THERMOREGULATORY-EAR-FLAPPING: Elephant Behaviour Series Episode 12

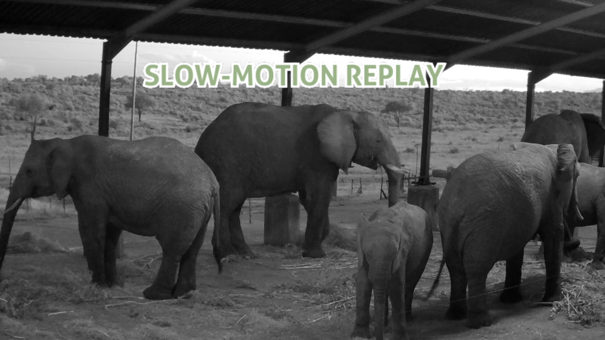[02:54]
It's night time at the elephant's homestead. And thanks to our hidden camera trap, we can observe them delighting in freshly cut banner grass from our plantation, as well as some newly laid teff.